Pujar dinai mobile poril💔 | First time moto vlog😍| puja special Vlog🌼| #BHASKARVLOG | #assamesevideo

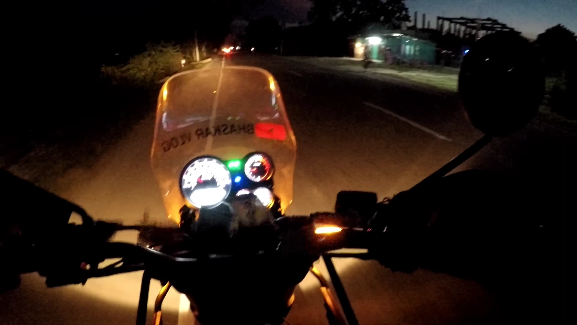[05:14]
তোক গাইজ ওলাই দিলোঁ ঘৰৰ পৰা এতিয়া পুলক পূজা চাবলৈ যাওঁ মোৰ লগৰ ৰখি আছে ঢোলপুৰ মেইন চেণ্টাৰত আৰু লগৰ মানে 11 মান যাব সিহঁত টমটমত যাব, এতিয়া তাক মই পিক কৰি লওঁ, তাৰপিছত যাব লাগে পূজা চাবলৈ।
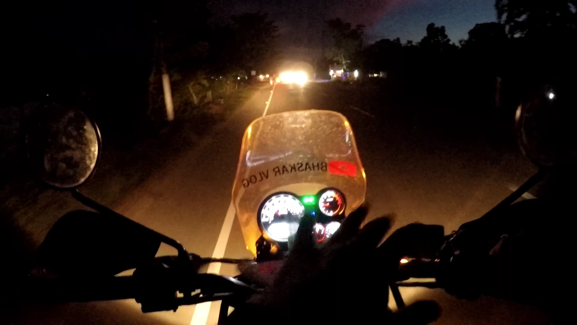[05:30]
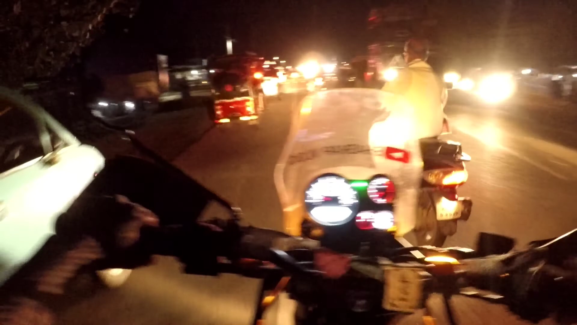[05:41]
মই লগৰটো লৈ ল'লোঁ পিক কৰি, এতিয়া বৰ্তমান গৈ আছোঁ পেটুৱাকাহী থান, কাম আছে বোলে তাত, ওপৰত গৈ থাকোঁ।
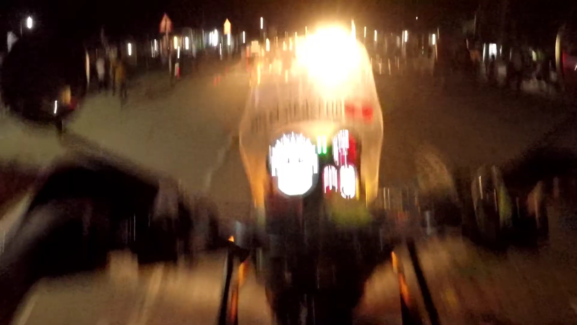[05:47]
আৰু এই চেণ্টাৰটো, এইটো চাওক ঢোলটো, চেণ্টাৰটো আমাৰ ঢোলপত এবাৰ পূজা নাপায় দিলে যে, সেইকাৰণে দুখ লাগিলে।
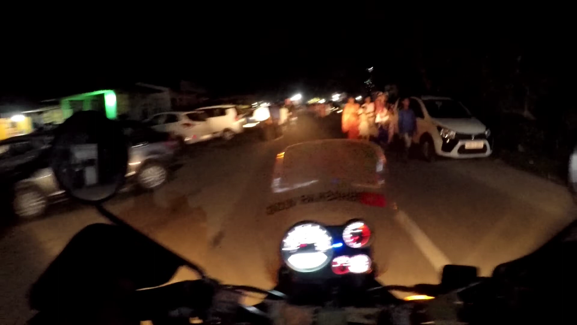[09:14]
এতিয়া ক'ত থ'ম বাইকখন, হেৰি পূজা মতে কিমান থাকিব দিছে।
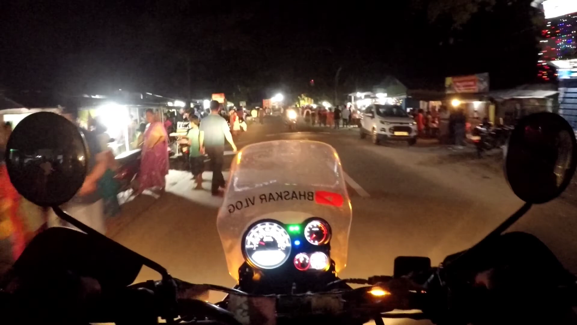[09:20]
ক'ত বাইকখন ক'ত পাৰ্ক কৰ, পাৰ্ক কৰিম ব'লক। এইটো চব পূজা মণ্ডপ,